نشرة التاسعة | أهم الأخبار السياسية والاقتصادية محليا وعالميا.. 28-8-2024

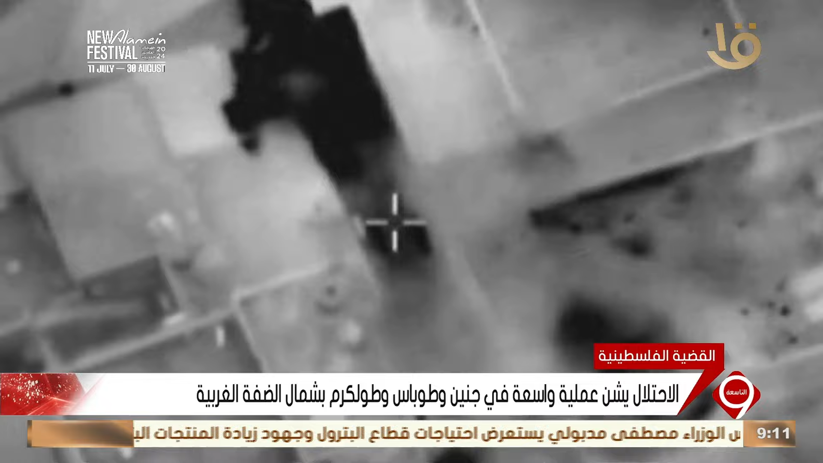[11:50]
مسيرة على مناطق بالمخيم تسفر هي الأخرى عن سقوط شهداء ومصابين.